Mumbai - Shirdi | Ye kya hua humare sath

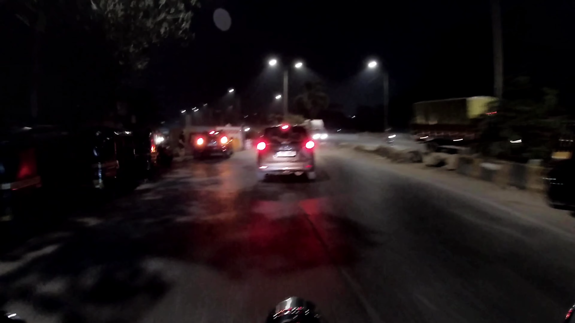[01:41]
मेरे आगे जो ये कार दिख रही है वो मेरे दोस्त की ही है, तो टोटल हम 8 लोग हैं। अभी मैं पहुँच रहा हूँ KVLR, जस्ट पेट्रोल वगैरह फुल अप किया और हम निकलेंगे इगतपुरी रूट से।